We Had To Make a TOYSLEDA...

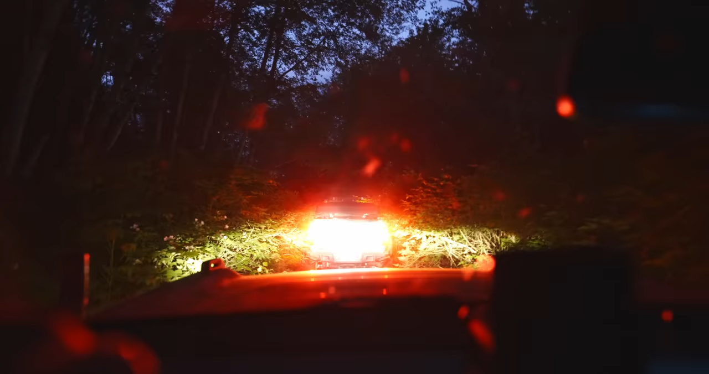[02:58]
As it got darker, we were a bit lost. And then we ran into an obstacle.